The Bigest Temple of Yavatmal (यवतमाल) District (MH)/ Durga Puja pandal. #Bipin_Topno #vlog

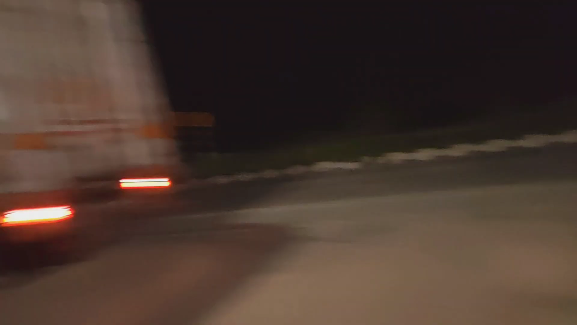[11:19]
अरे यार इसके सामने हमारे गाड़ी के सामने और एक गाड़ी आ गया, कैसे घुसेंगे?